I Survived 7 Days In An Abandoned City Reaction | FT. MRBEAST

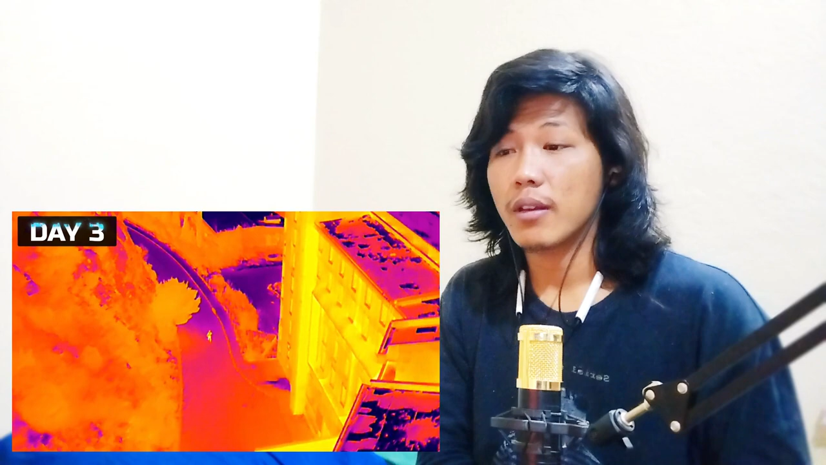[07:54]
And once our cameraman spotted this mysterious person on our drone, we did what anyone else would do. Let's go check it out. Investigation. That building is sick.